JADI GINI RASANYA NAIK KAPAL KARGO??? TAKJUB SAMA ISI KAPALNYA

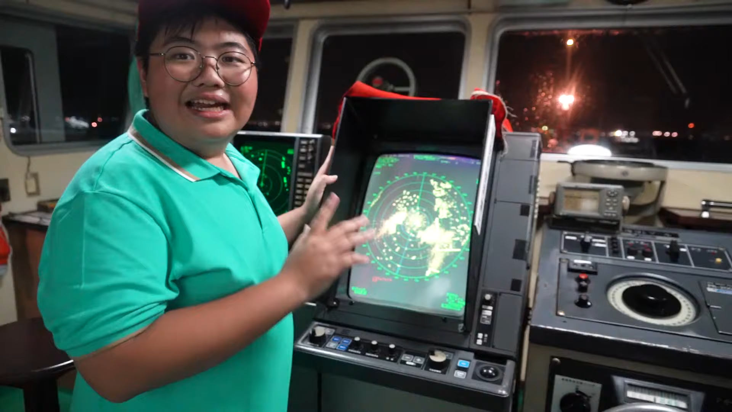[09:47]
Nah di sini teman-teman Kita ada radar Dan radar ini berfungsi Untuk
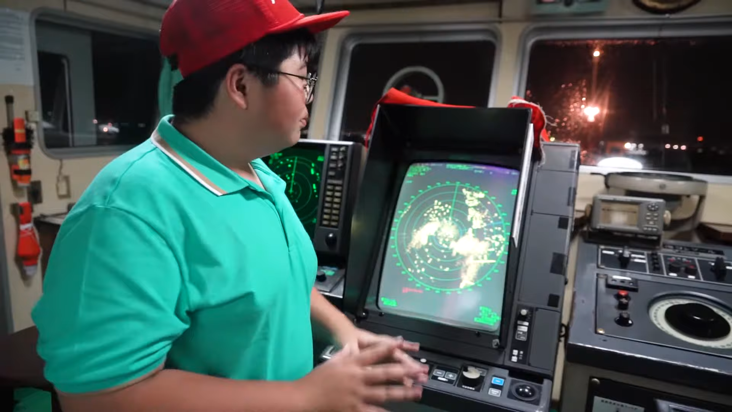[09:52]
mencari Kalau misalnya ada kapal yang mendekat Itu kita bisa lihat di sini Dan itu kita juga bisa mencari
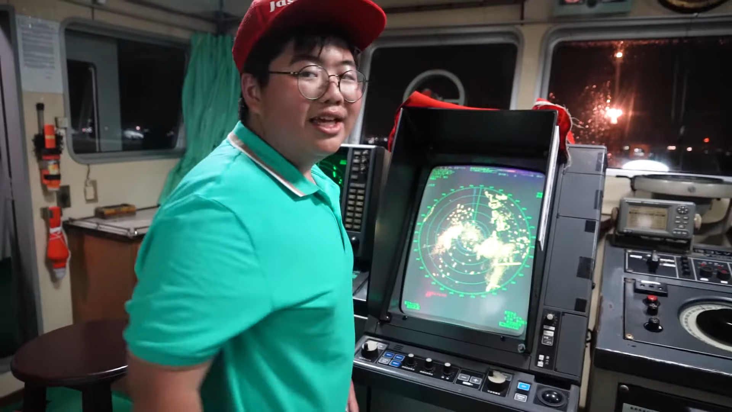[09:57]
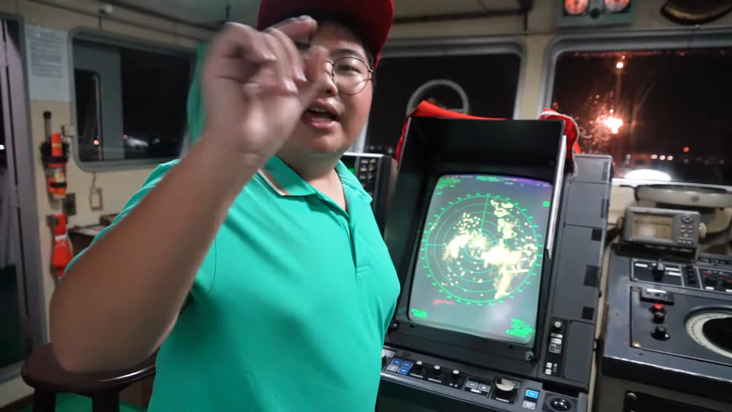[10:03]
Jarak dari kapal kita Ke kapal lain itu Dan juga mencari Di arah mana kapal itu Jadi
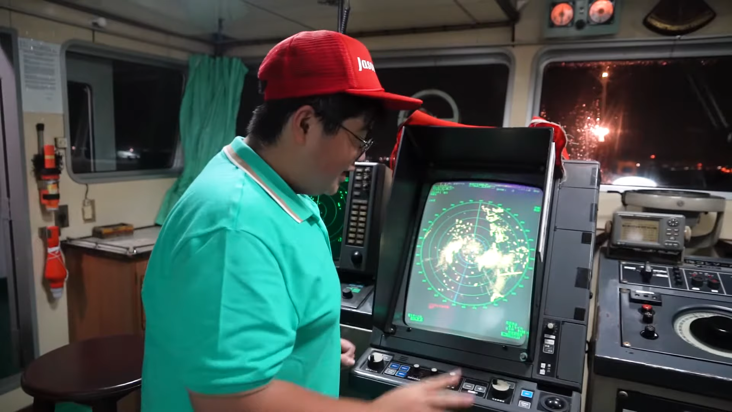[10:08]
misal mau mencari jarak Jaraknya Dan kapalnya ada di sini Kita bisa menggunakan
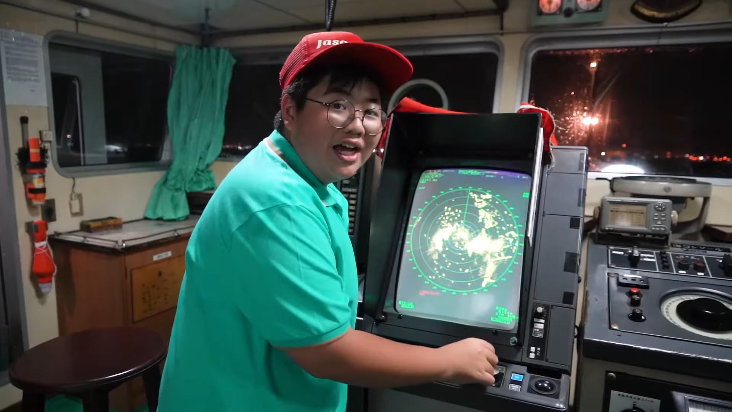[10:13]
EBL ini Kita putar aja Dan ternyata jaraknya
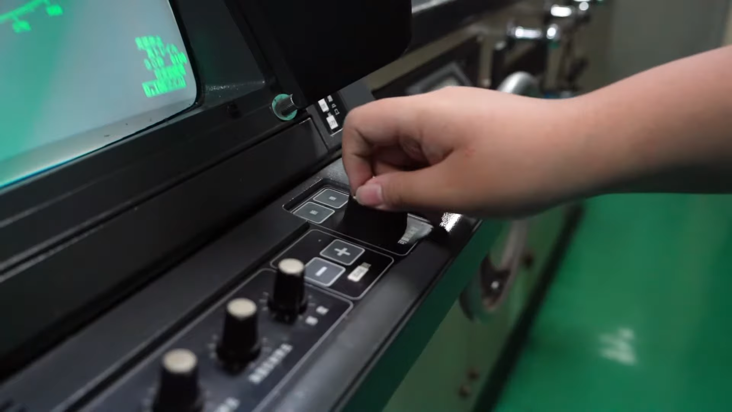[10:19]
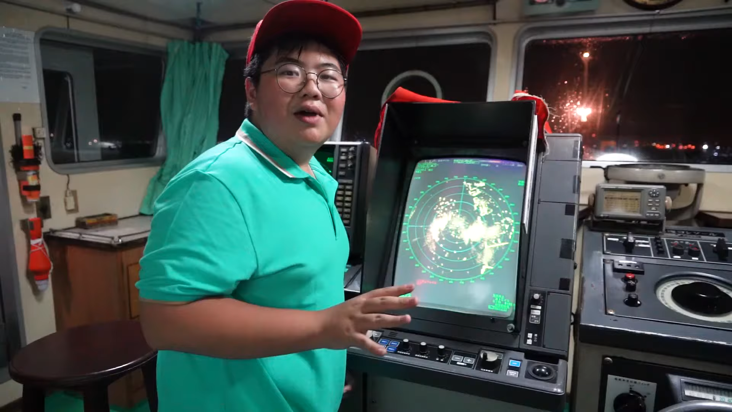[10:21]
745 atau 746 Dan kalau mau melihat
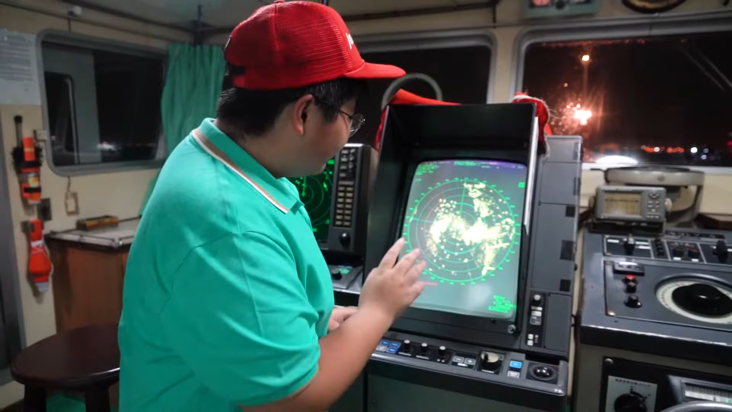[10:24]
derajatnya Arahnya kemana Kita bisa melihat Menggunakan ini